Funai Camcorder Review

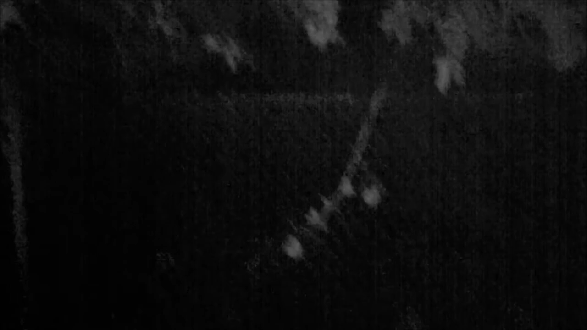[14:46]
So apparently I've been talking to nothing. But it could see pretty decently.
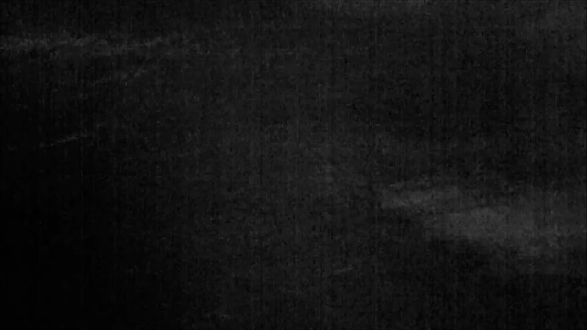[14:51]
I was just saying how like that's the inside and stuff. And uh... That's a tree. Which I could see pretty well. And... I could see those trees in the back. But they have some light on them right now.
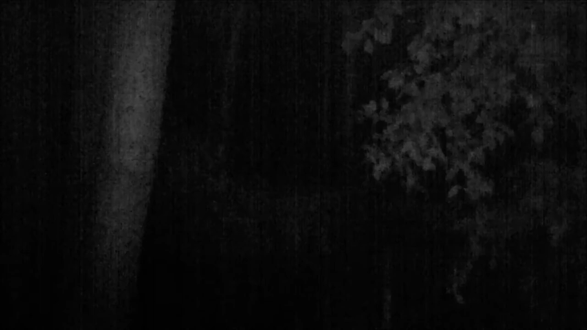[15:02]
From other outsourcing lights. So I think that's pretty good. For a night vision camera. And just for a comparison for my room.
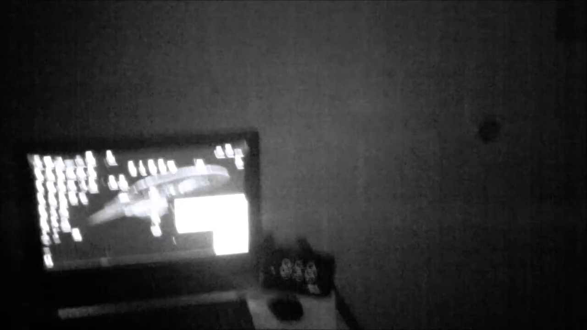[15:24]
And here is it in the night. Guys. It's really good inside. Um... You know.
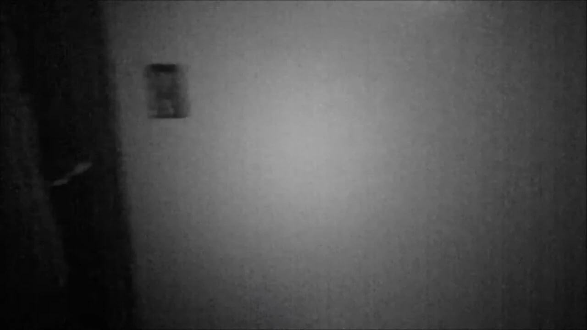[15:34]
It could be different on the outside. How's my mask look? I can just barely see it. Oh my goodness. You can actually see my eyes.
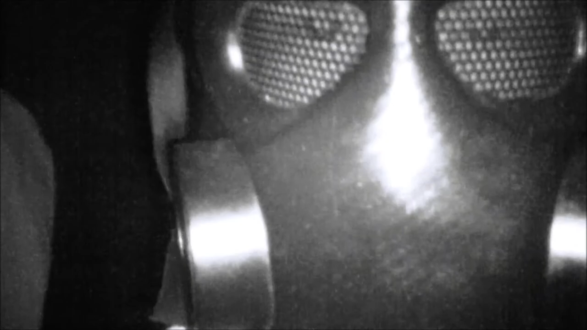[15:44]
You can see my creepy little beady eyes. Oof.
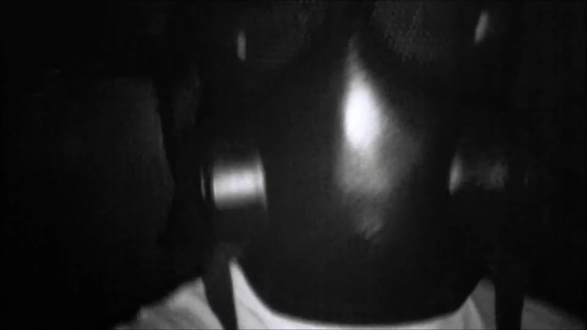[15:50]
That is kind of creepy. This works pretty good indoors. I'm surprised it could get to the end of my room. Which I think is like 5 feet.
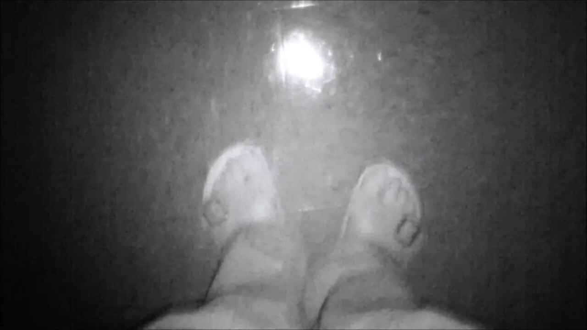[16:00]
Let's test it, right? With my toesies. 1... 2... 3... 4... 5... 6... 7... 8... It's like a... My room's like 12 feet long. I'm pretty sure. I mean... I could get to the corner there pretty well. And then... If we... Go to something that's completely pitch black. We can see very well. Those are my socks.
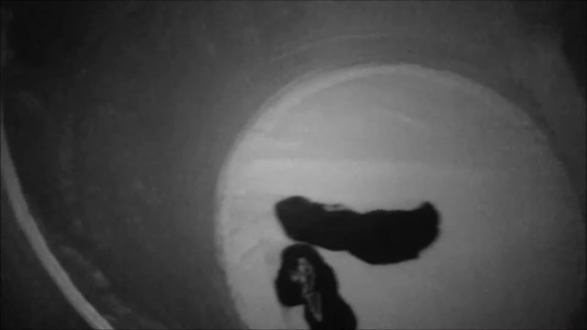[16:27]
We're putting two socks in there. We go under my bed. Which is completely pitch black. We can see everything.
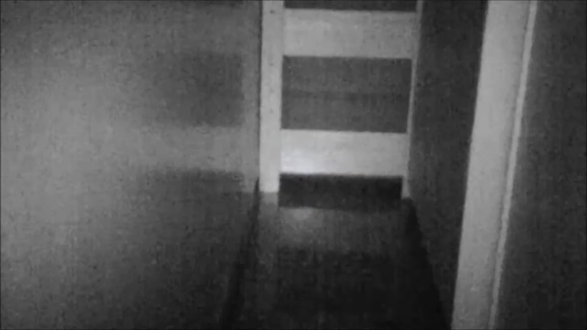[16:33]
This is pretty good. It's better than I thought it was going to be outside.
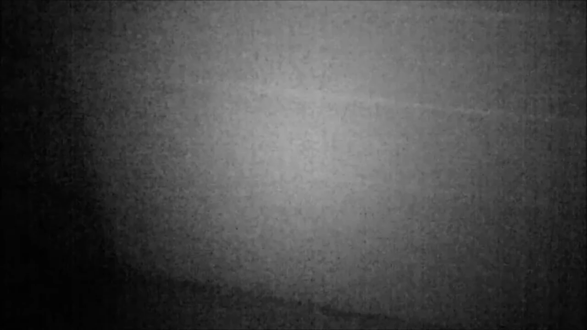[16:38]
And then of course when the lights are on.
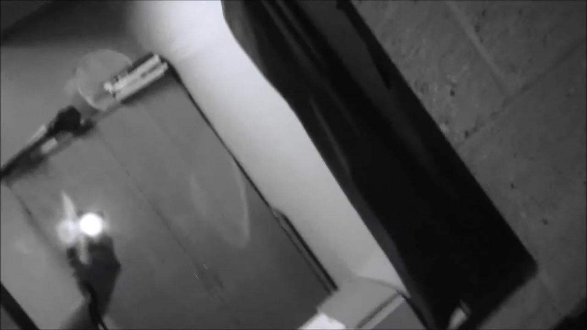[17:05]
You can get a bigger infrared that works better. Um...